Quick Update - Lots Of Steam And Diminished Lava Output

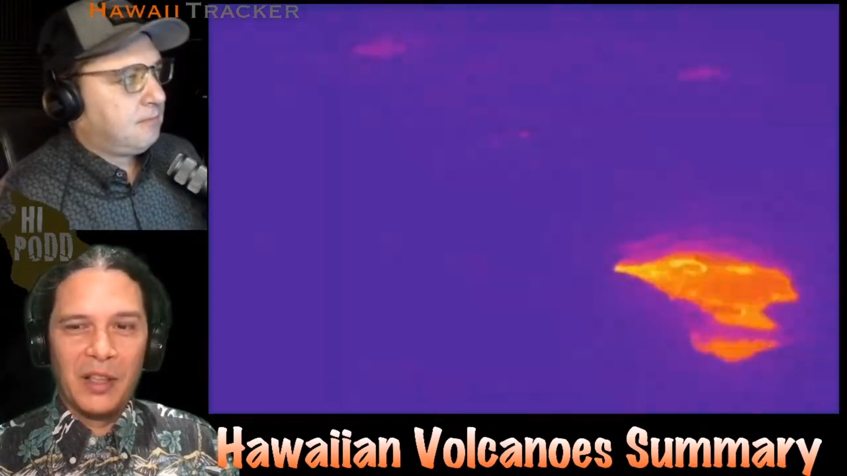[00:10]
The line book in Ossamaree is that activity on the surface is much reduced. You're seeing here a thermal image of the last two weeks of eruption, showing that large outburst. And then here, the reduction in activity in the top part of the image there. So that lower right lava body, this is what I call the western basin. This has remained fairly constantly steady.
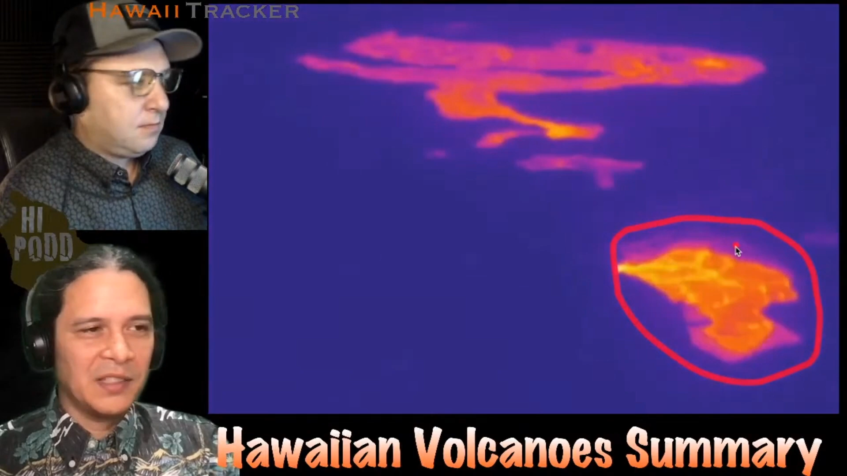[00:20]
All the lava level in here has dropped as well, and it's become fairly sluggish. You can't tell as well because of the speed of the time lapse. But the biggest change is obviously here in the eastern far part of this camera view, where last week we had activity coming from the southern fountain within this eastern lake, switching to the central vent that then poured into and refilled that basin and continued that lake. And both of those sources have shut off in this past week here.
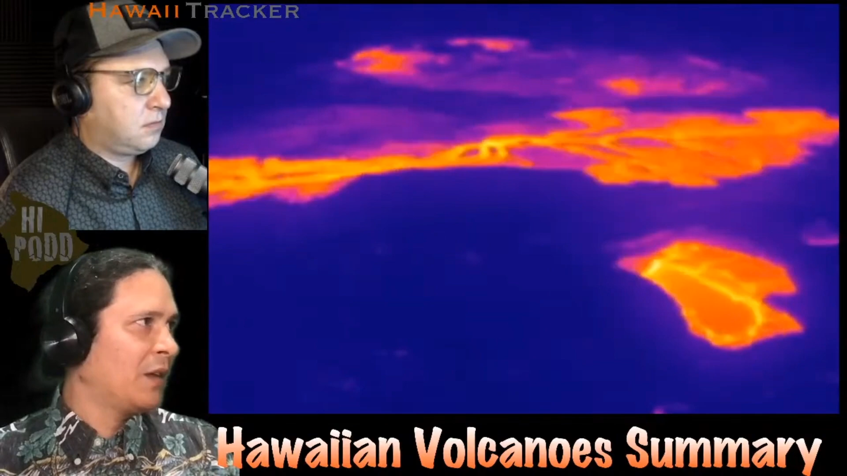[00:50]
That's how it visually looks. I plotted for you guys on here. This is the whole last month of precipitation here at the National Park and Visitor Center on top. And on the bottom, we have the tilt plot from Kilauea Summit for the past month as well.
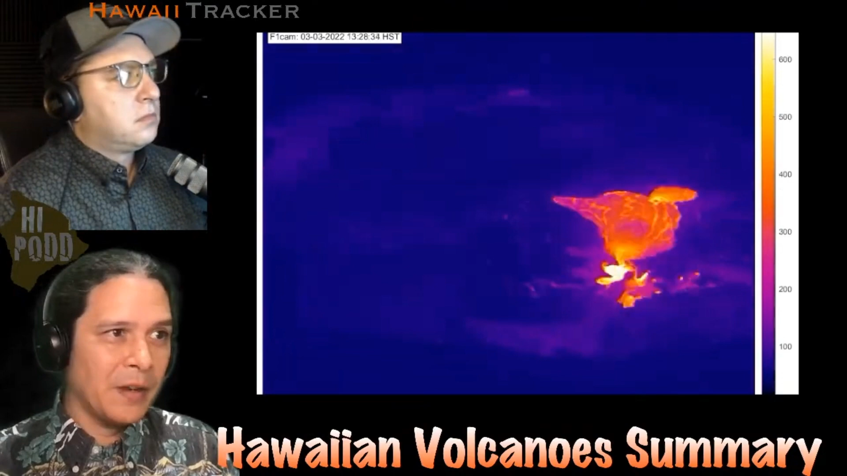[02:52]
And what you're seeing here is the last eruption of the Kilauea summit showing a similar pattern. And maybe let me slow this down a little bit here. This is showing a similar pattern as what we might be getting into now, where you see the lava lake circulating and then pausing completely.
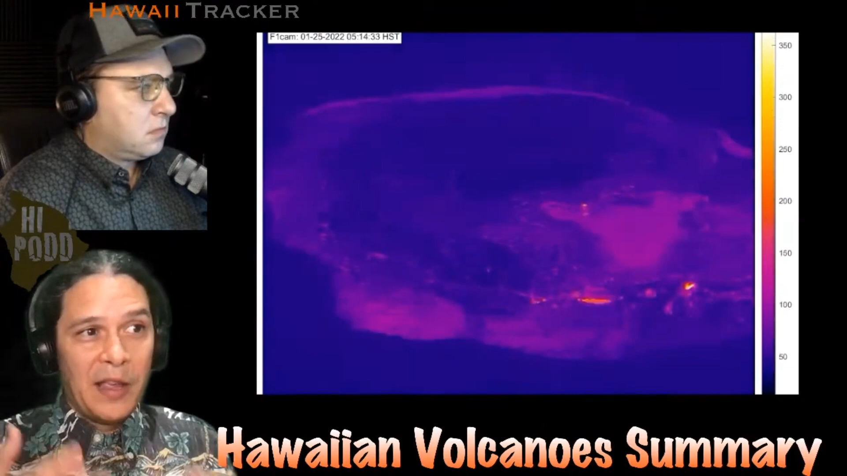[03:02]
Bursting forward with a large, expensive eruption and then pausing again. Sometimes not fully pausing, but just reducing its activity and dropping its lava level within the pit there.
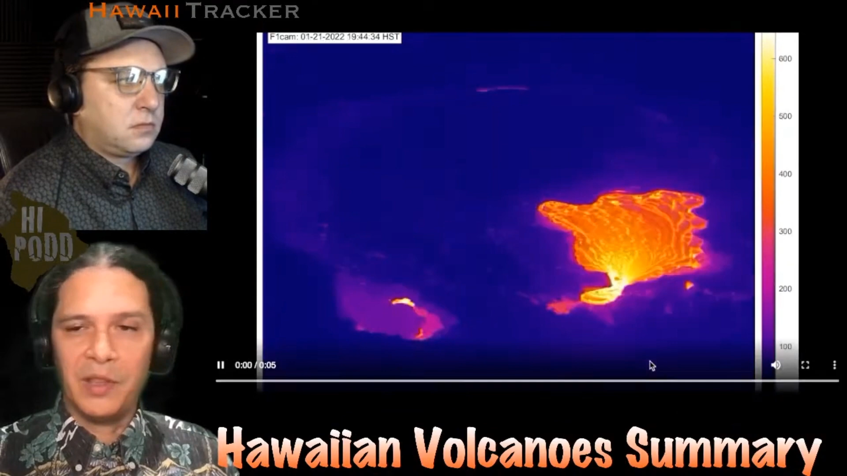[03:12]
So that is the summary of Kilauea. And for Mauna Loa, we just share this image from Raymond Nairt to Hawaii Tracker.